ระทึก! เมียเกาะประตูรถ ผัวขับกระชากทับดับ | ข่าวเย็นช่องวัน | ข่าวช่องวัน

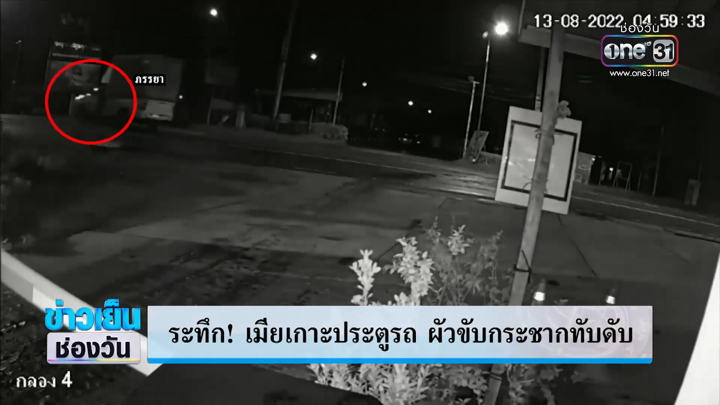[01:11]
เรียวแล้วเหมือนสะดุตอะไรบางอย่างด้วยนี่ครับ จังหว่านี้เห็นไหม มันมืดนิดนึงครับแต่ว่า เขาลมลงครับเขาลมลงแล้วกระบะ ร้อข้างหลังทับร่าง ควรยงเสื